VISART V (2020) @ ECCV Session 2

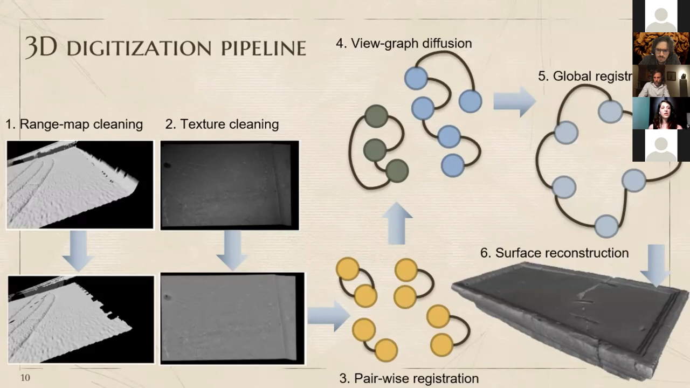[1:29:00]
um a particular uh specific design pipeline in order to uh merge all these views together in a single uh surface first of all we um we pre-compute the um we cleaned each range each single range map and in order to avoid the synthetic artifacts and then after that we clear the texture acquired in order